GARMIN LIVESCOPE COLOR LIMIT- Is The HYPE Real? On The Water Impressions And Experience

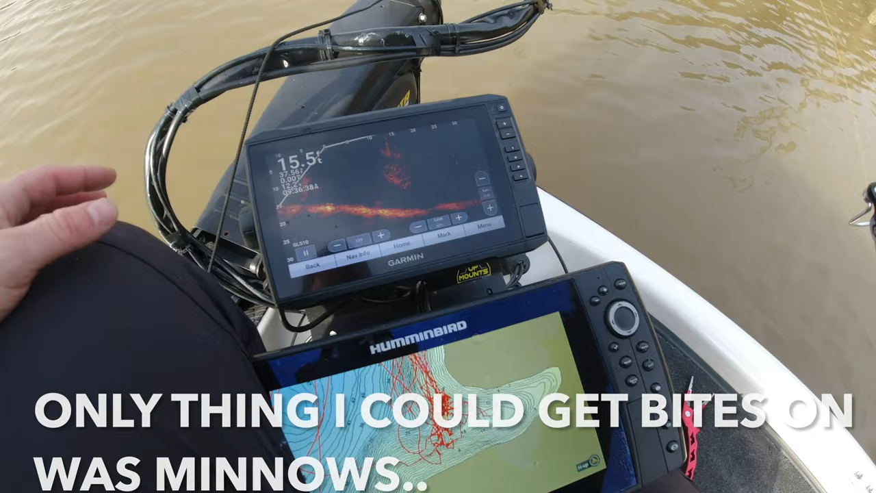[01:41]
I will link at the end, but it's one of my favorite ways to fish around all this timber that we have in this lake, especially whenever you're getting hung up a lot. So I'm going to drop that down in the water. All right.
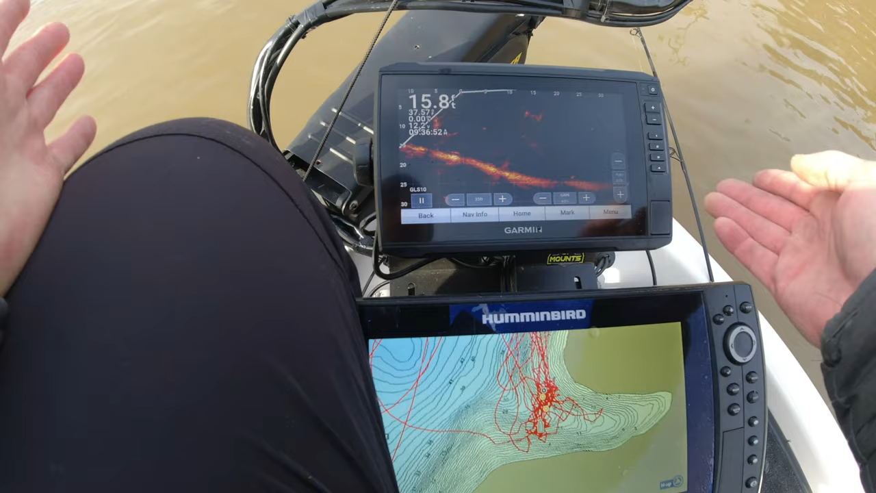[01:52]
So currently I've got the gain at 63. So what I'm going to do is I'm going to start pumping up my gain a little bit, you know, get some, so,
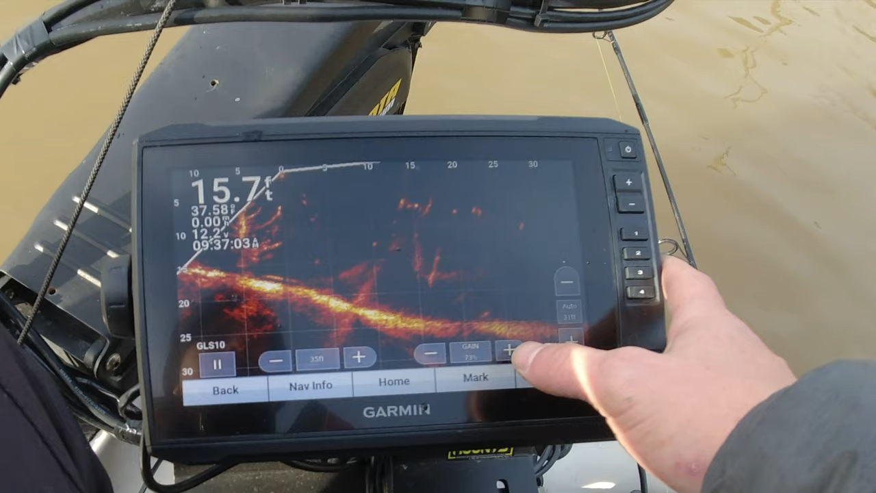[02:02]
On screen: depth 15.7 ft
you know, there I'm starting to be able to see the top thing is the minnow.
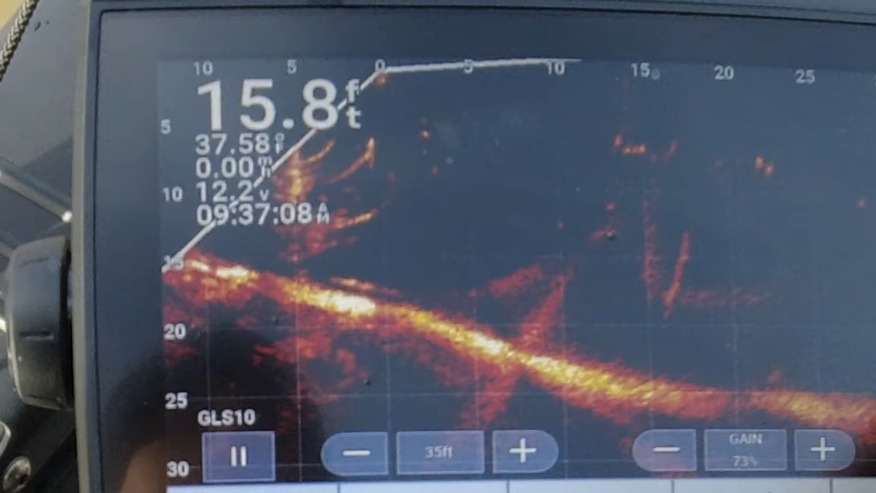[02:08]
On screen: depth 15.8 ft, water 37.58°F
The bottom is the, the weight. I've got it to where I can really see my jig and my minnow. But the problem is if you look, I've got a lot of noise here. I've got the ghost tree effect as people call it. So with this update, and if you haven't done the update yet, I will link the video of the update and how to do the update using an SD card at the end of the video. But it provides some new features.
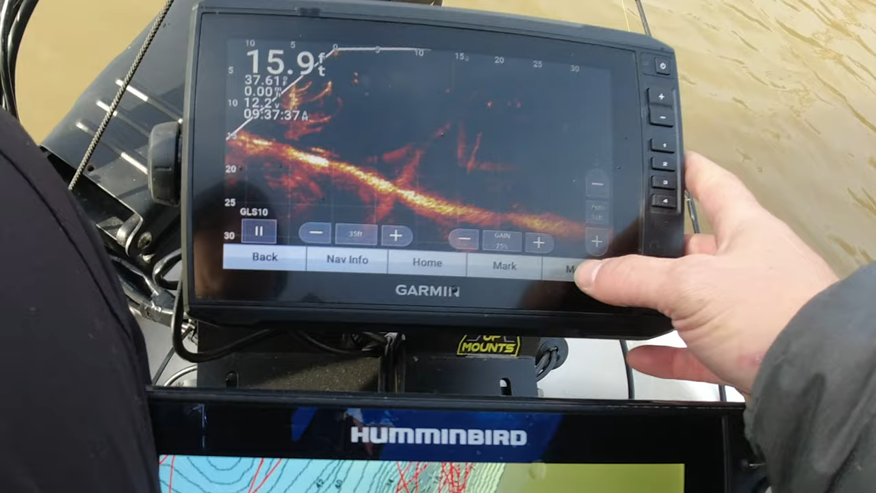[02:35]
On screen: depth 15.9 ft
So I'm going to go into the menu and I'm going to go to sonar setup.
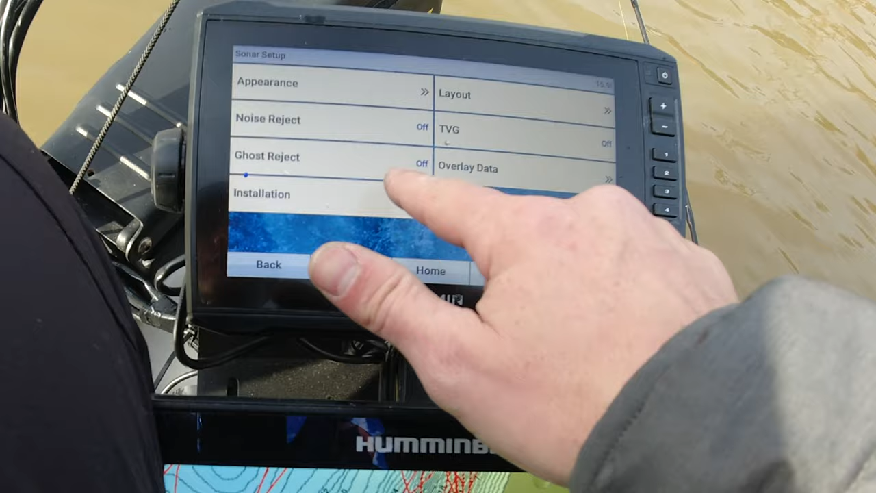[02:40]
And the first thing I'm going to do is turn this ghost reject. We're going to hit low medium. We'll just put it on medium.
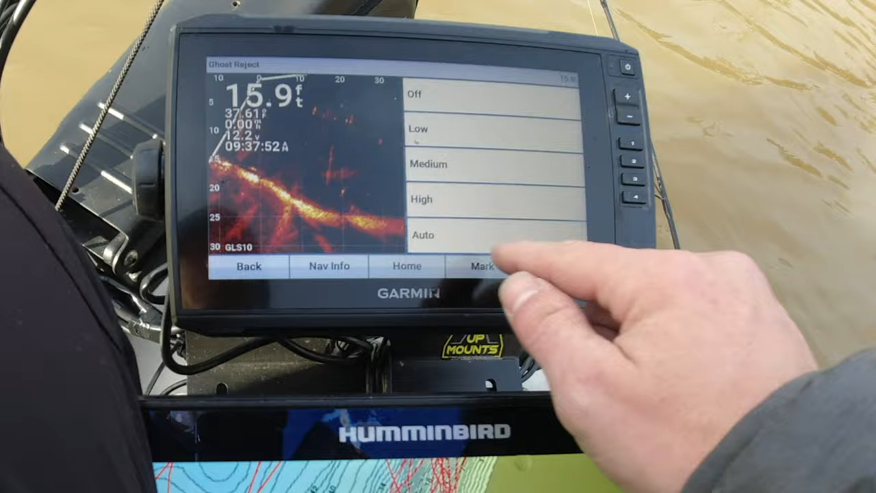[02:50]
We'll go back. All right, back.
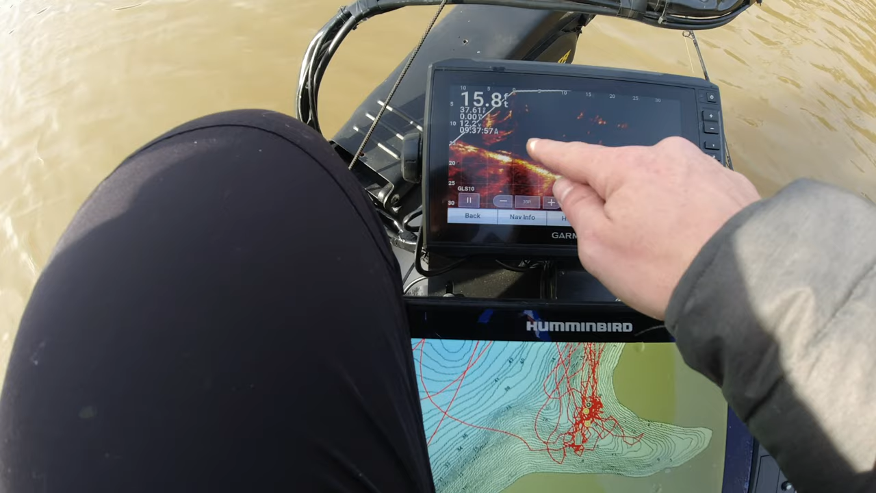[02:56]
So you can see that got rid of a lot of my ghost tree. Still a little bit of it left there.
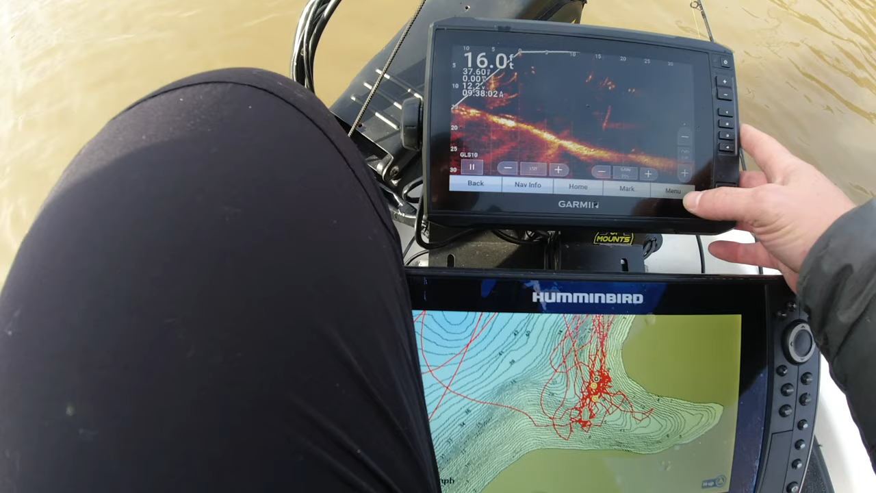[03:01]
So now what I'm going to do is play with the color limit feature.
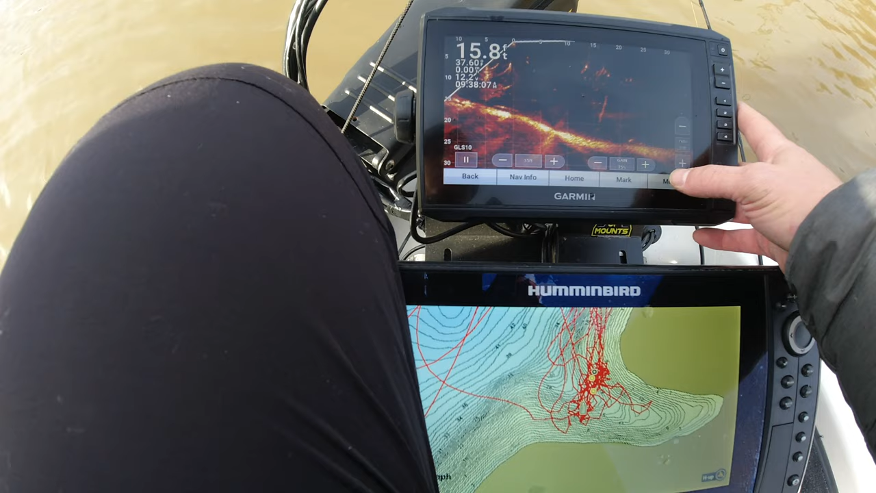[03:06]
So I'm going to go into menu. I'm going to go to sonar setup.
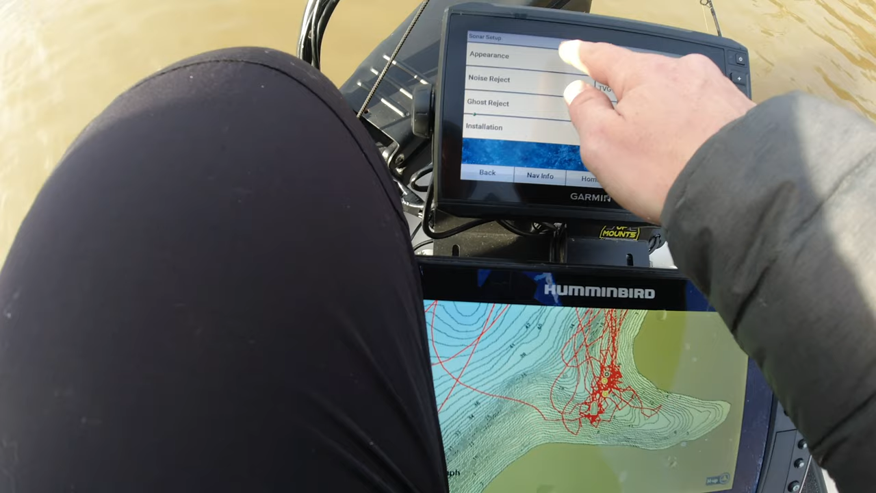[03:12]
I'm going to go to appearance. I'm going to go to color limit. So we're going to use this slider.
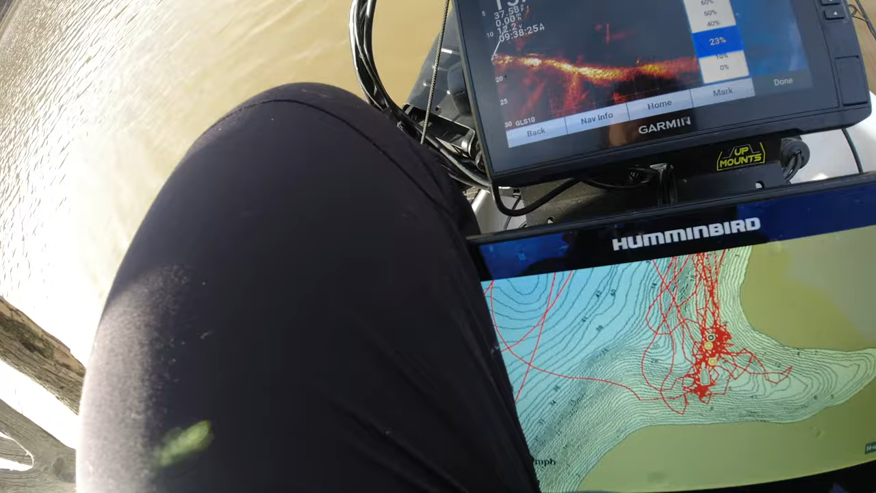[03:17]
Let me get my jig out from, I don't want it to be behind the numbers there. I don't know if you can see this, but there's my jig.
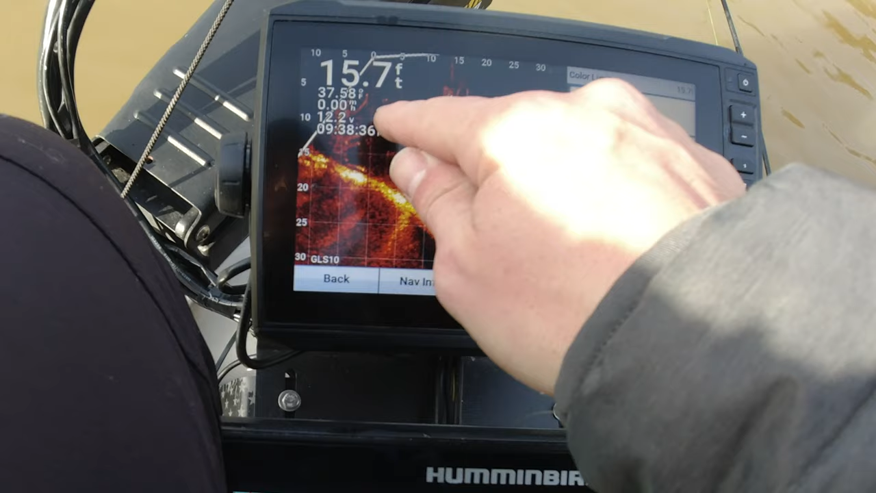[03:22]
On screen: depth 15.7 ft
You can actually see there's separation. That's how accurate this is.
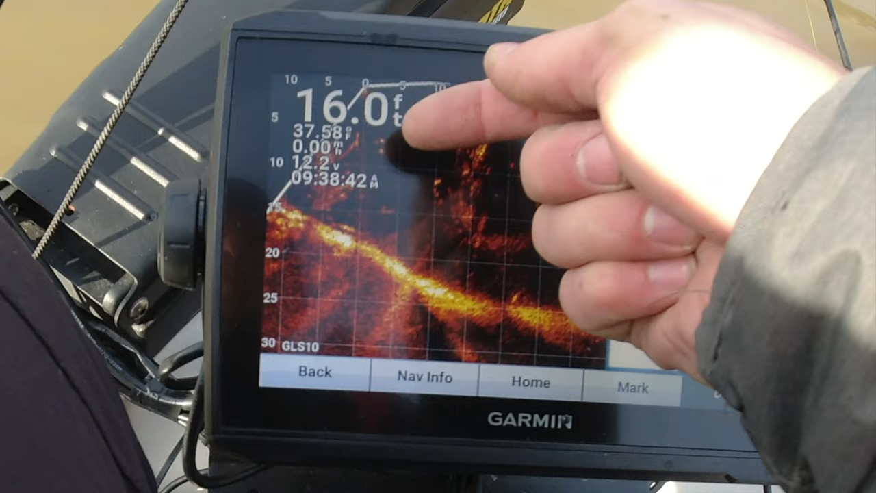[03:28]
On screen: depth 16.0 ft, speed 0.00 mph
There's separation between where the knot is and where the minnow is. That's kind of cool.
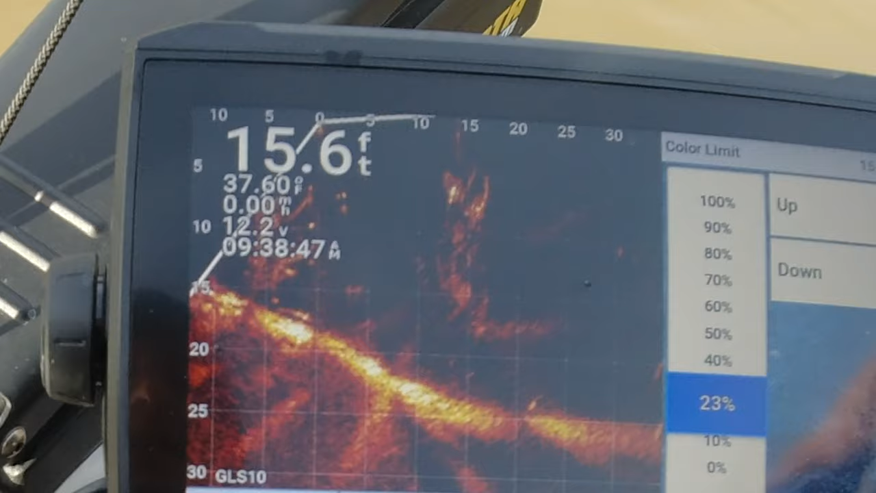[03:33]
On screen: depth 15.6 ft
So here's the original. We're going to pump up that color limit.
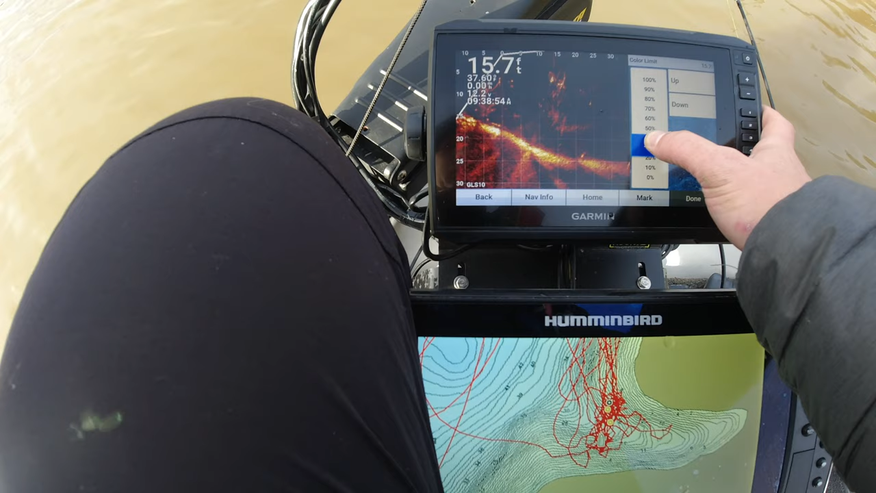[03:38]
See, as I start to get really high, I'm going to lose a lot.
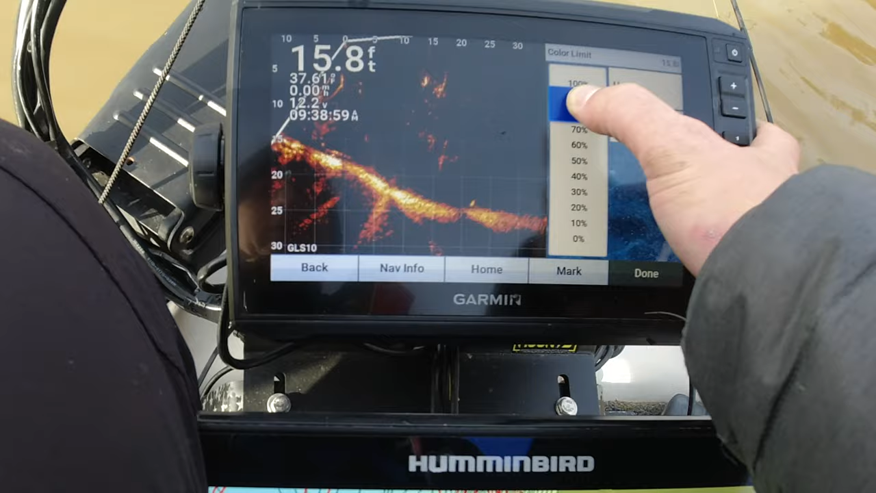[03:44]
On screen: depth 15.8 ft
It looks a lot like that hummingbird imaging when you get it really high.